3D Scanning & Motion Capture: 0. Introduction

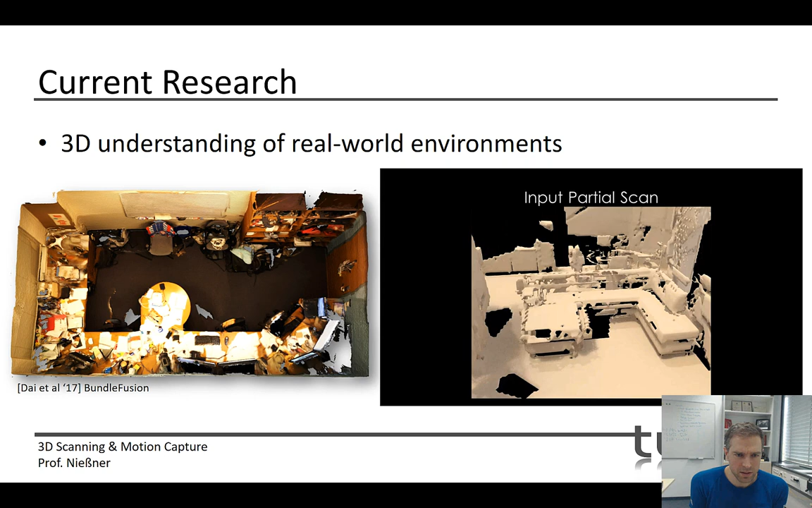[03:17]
Okay, so this is, for instance, a result here of some of the scans that you're getting if you're using methods like these ones.
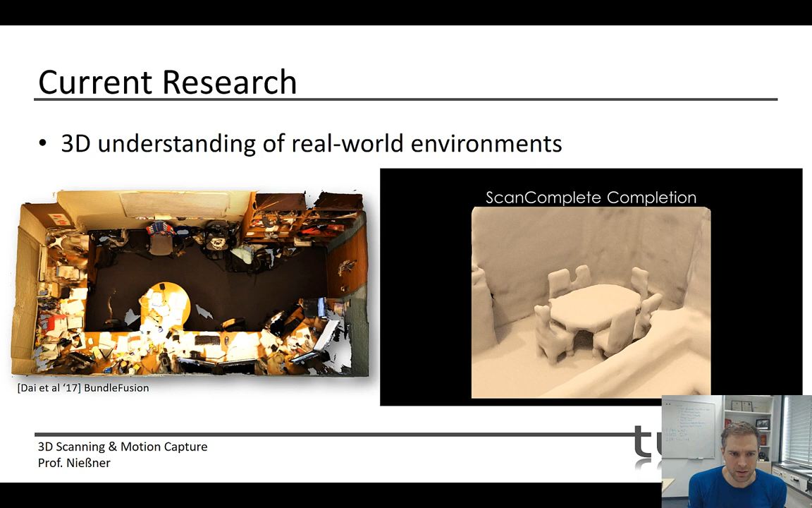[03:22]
It turns out you can also use a lot of deep learning right now in order to prettify these scans. So you can complete these scans. You can also semantically understand these scans.
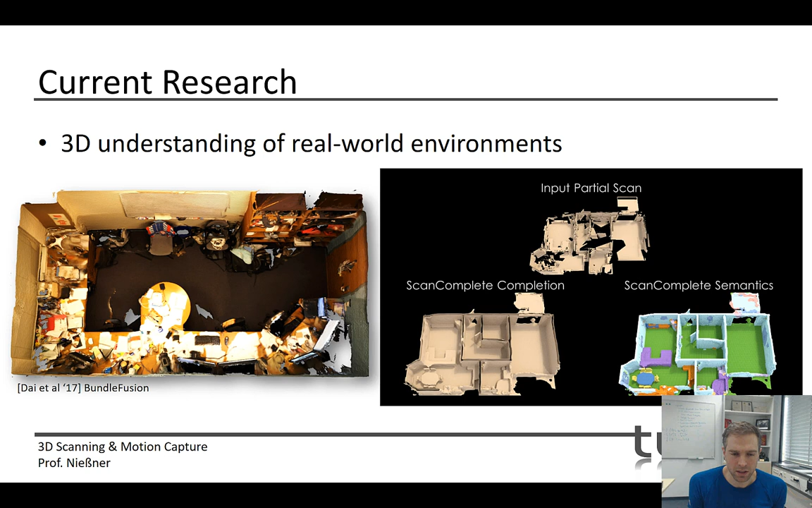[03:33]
And often if you see visualizations like these ones here on the bottom right, these are semantic scans.
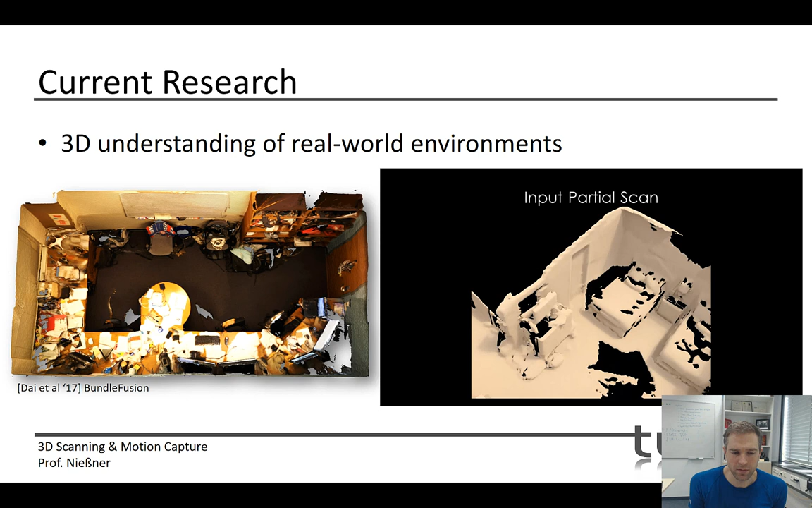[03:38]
So for every 3D point that we're capturing, we're also going to figure out what the respective labels are.
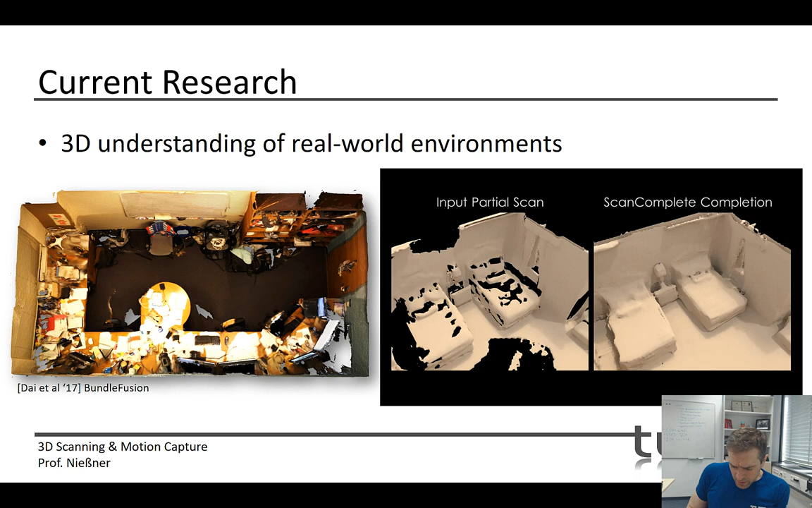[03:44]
And this is actually one thing that we've been doing in our group for quite a while. So ScanIt is one of the popular benchmarks and datasets in this area,
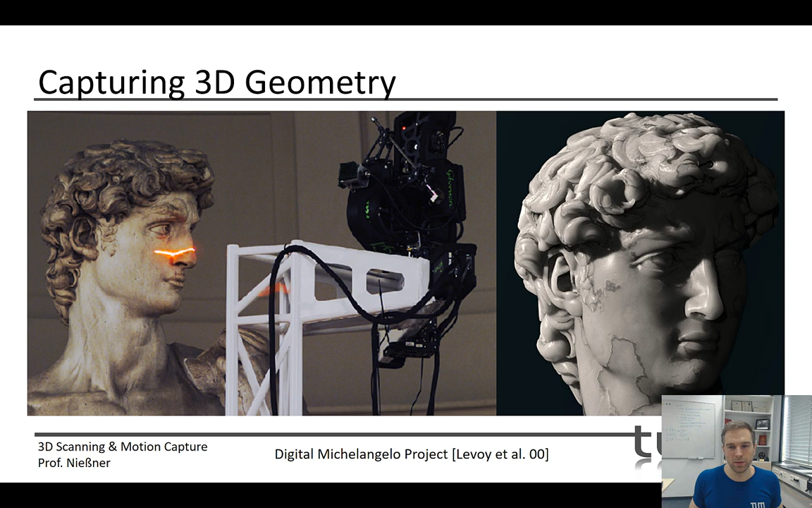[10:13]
So this is kind of the biggest hammer you can imagine, right? You have a very expensive laser scanner here. It gets you very detailed geometry. But on the other hand, it's also relatively slow. You can also think about capturing geometry online. And this, I think, is one of the first papers that I read in this area.
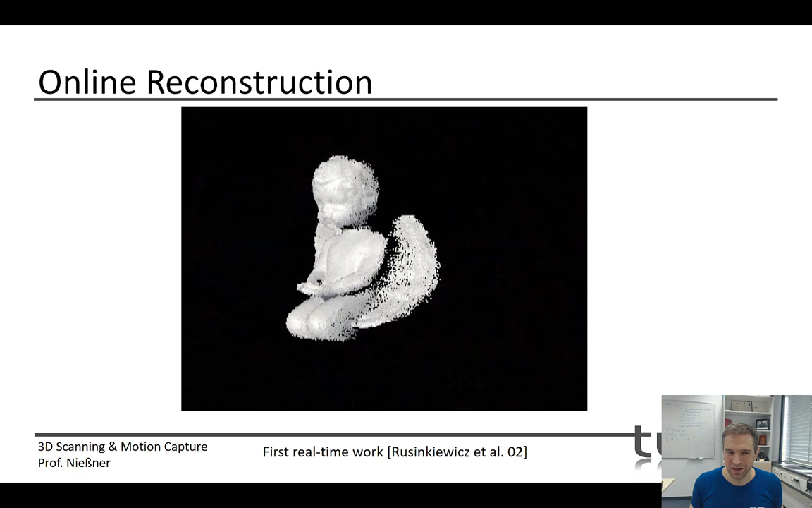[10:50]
But this is very remarkable because this was one of the first,
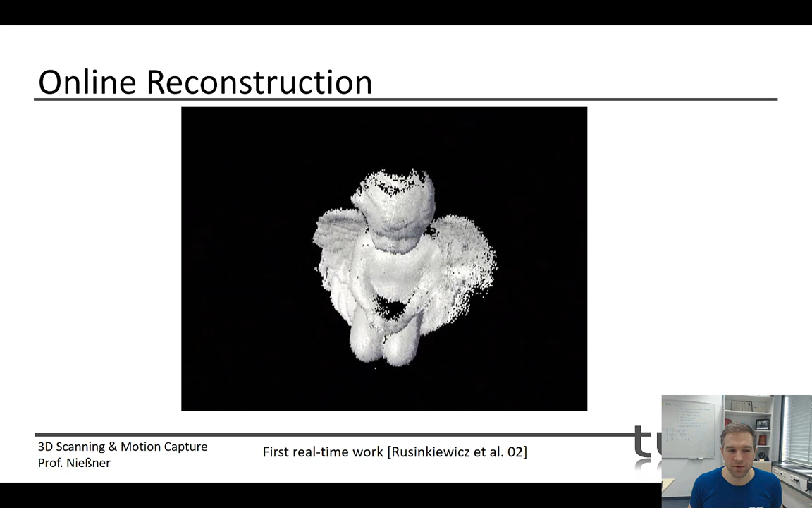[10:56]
if not the first real-time reconstruction method of objects, right? So you had these handheld objects.
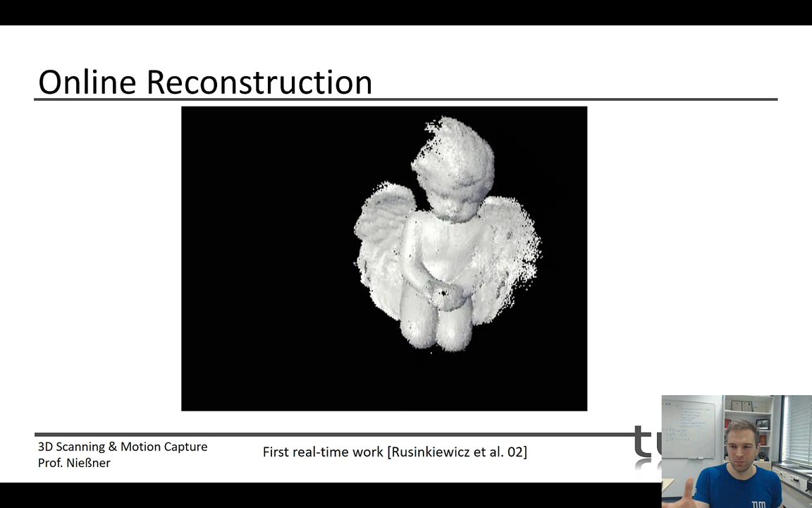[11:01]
You can move them around in front of the camera. And you've got these reconstructions here actually in real-time, which at the time was really remarkable.
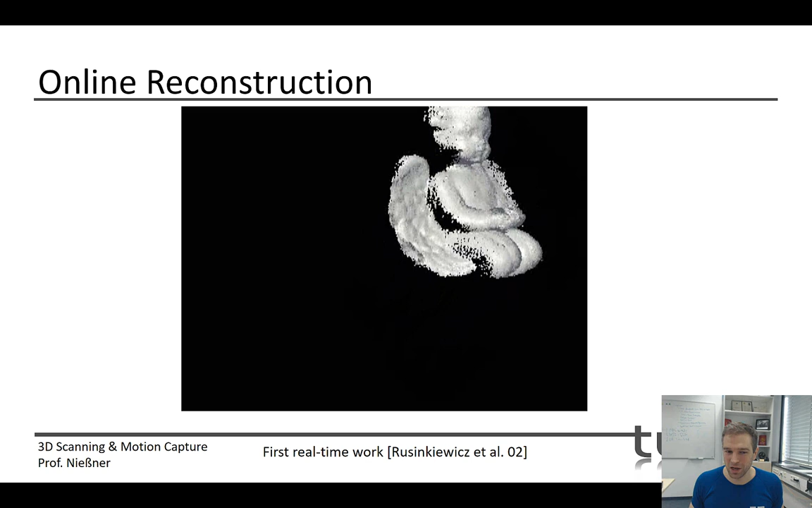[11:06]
This was like 20 years ago. And since then, of course, a lot of things have happened.